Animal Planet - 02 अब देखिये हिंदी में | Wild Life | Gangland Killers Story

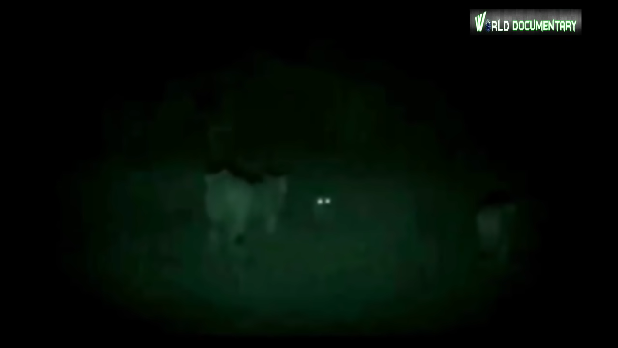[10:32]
रात के समय शेरों का पलड़ा भारी रहता है, बेहतर नजरों के साथ ये घात लगा सकते हैं।
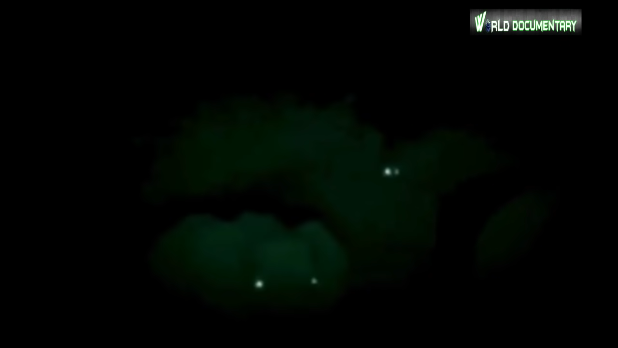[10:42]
सिर्फ अंधेरा ही ऐसी उलझन पैदा कर सकता है।
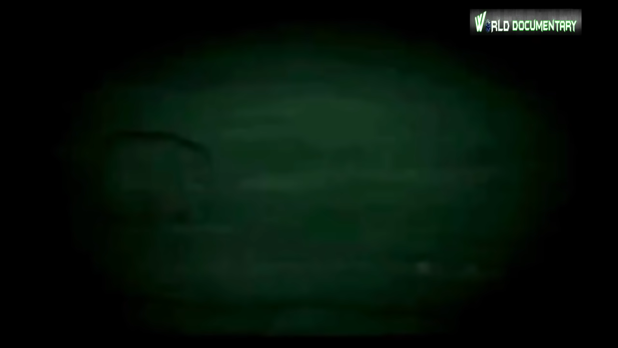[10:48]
शेर संभावित शिकार की तलाश में है।
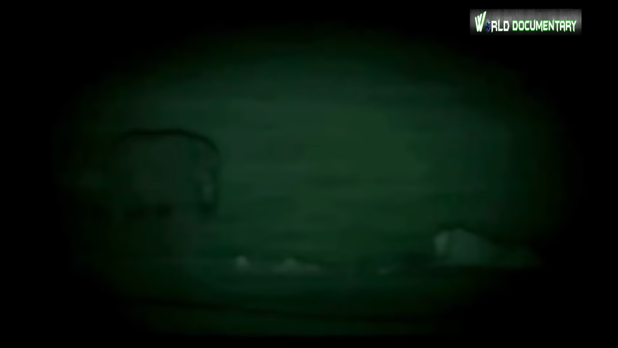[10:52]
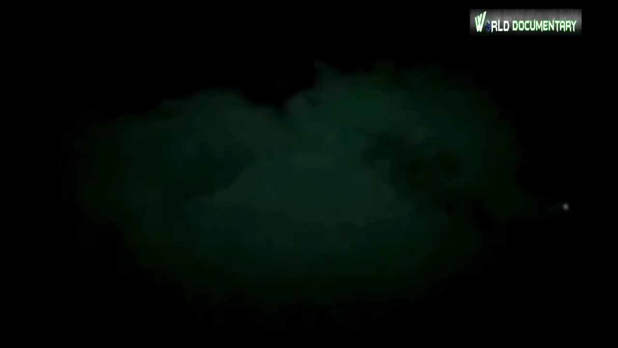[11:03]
अभी हाथियों के गैंग की हालत कमजोर है। किसी ने मदद के लिए पुकार लगाई।
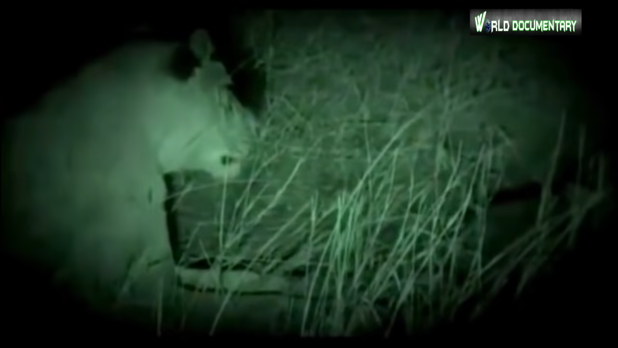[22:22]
ये शेरनी अपने 6 सप्ताह के बच्चों के साथ लौटी है।
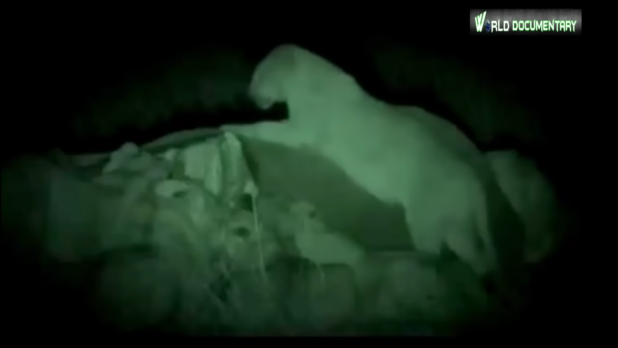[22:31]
ये इन्हें पहली बार झुंड से मिलवा रही है और इन बच्चों को पहली बार मांस का स्वाद मिलने वाला है।
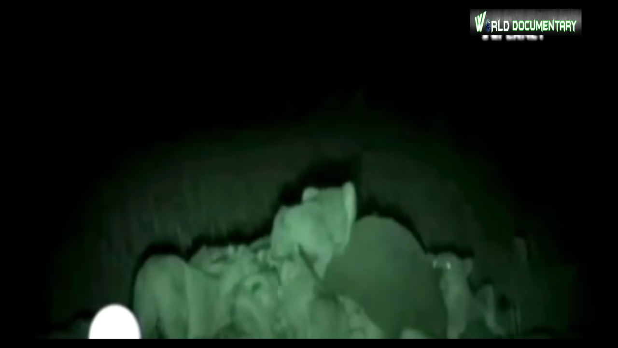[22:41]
खाते समय शेर बहुत आक्रामक होते हैं।
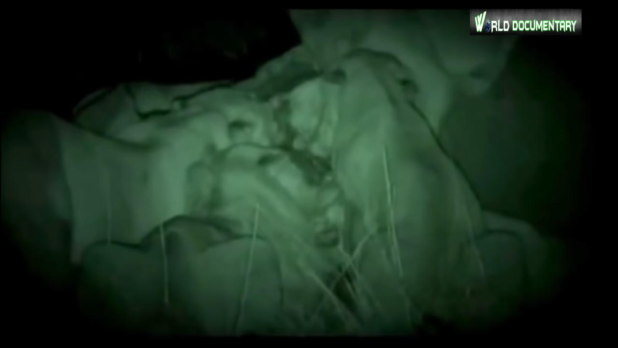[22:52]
शेरनी अपने बच्चों के साथ बहुत सावधानी से पास आई। यहाँ के झगड़े में शावक आसानी से मारे जा सकते हैं।
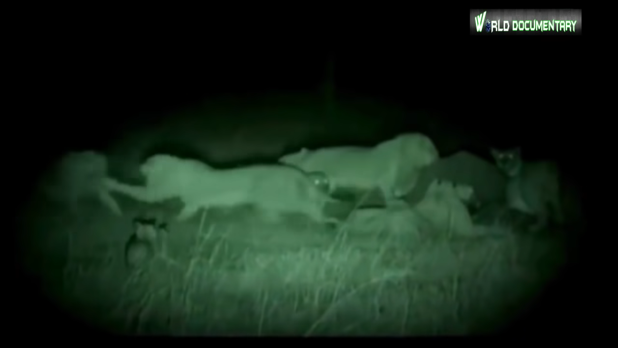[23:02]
दबदबे और अक्खड़पन के प्रदर्शन के बाद इसे खाने का मौका मिल गया।
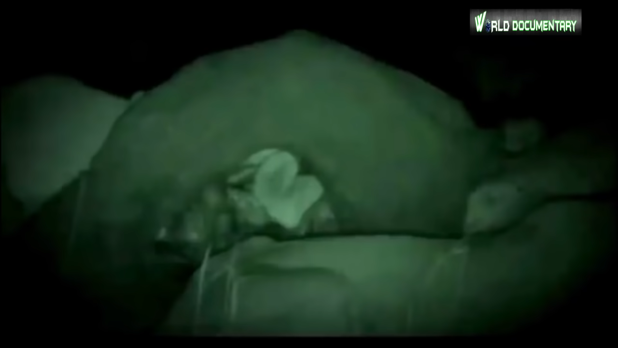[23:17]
बच्चे बहुत धैर्य से अपनी बारी का इंतजार करते हैं। इसमें कई दिन लग सकते हैं। अंधेरे में कुछ आंखें इन्हें देख रही हैं।
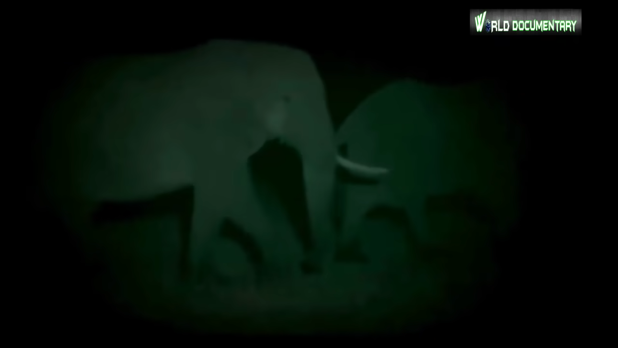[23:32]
गैंग ने आखिरकार अपने नुकसान को स्वीकार कर लिया है, लेकिन इससे इनका दुख कम नहीं हुआ है। शेरनी सुनिश्चित करती है कि इसके बच्चे सुरक्षित। शेरों के झुंड की आक्रामकता ने हाथियों को परेशान कर दिया है।
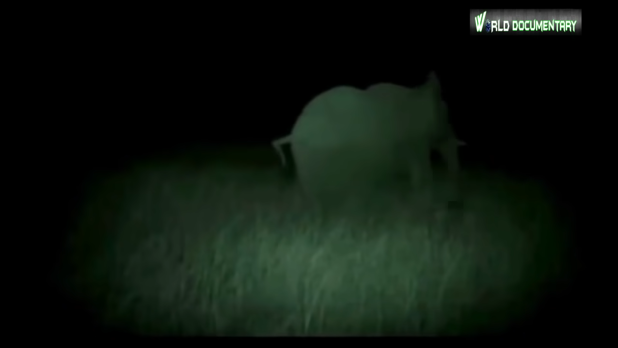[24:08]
ये सबके लिए बहुत तनाव भरी रात होगी।
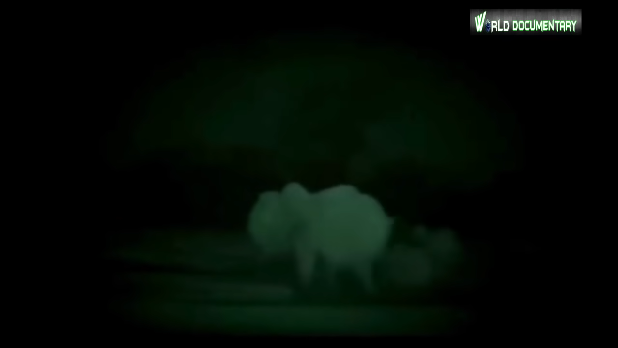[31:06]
इनके खाने के बाद यहां कुछ नहीं बचेगा, हड्डियां भी नहीं। शेर किनारे बैठकर सब कुछ देख रहे हैं, लेकिन हाथी नहीं देख सकते।
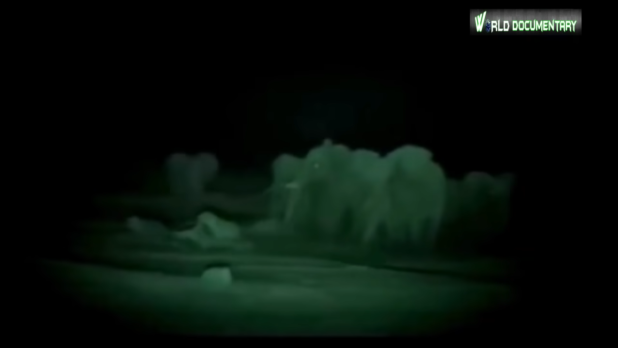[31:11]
खासकर मुखिया मादा,
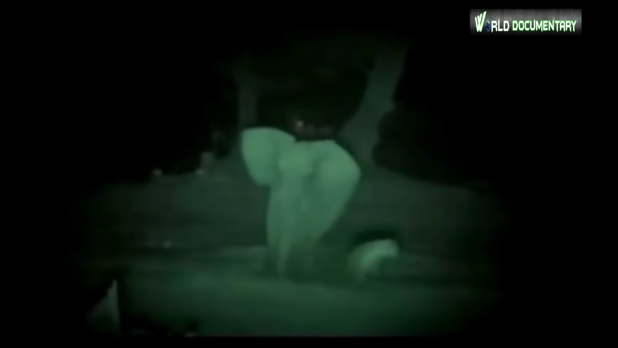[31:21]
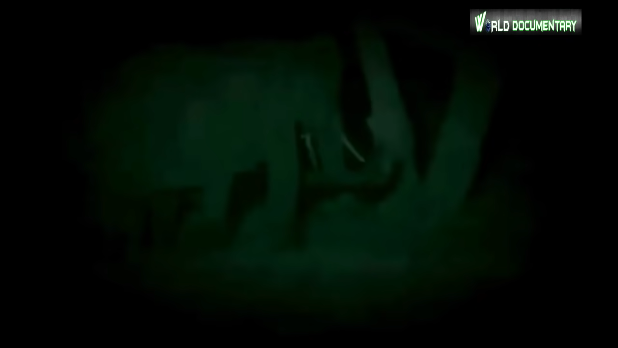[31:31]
हाथियों के गैंग की हताशा एक बार फिर शेरों के झुंड के प्रति गुस्से में बदल गई।
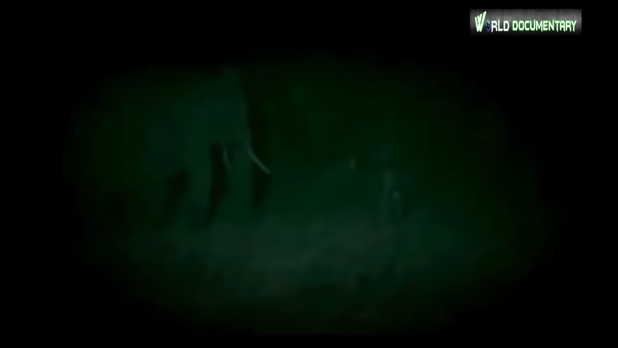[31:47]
अलविदा, ये बहुत मुश्किल अलविदा है। यहां शोक मनाने के लिए कुछ भी नहीं बचा है,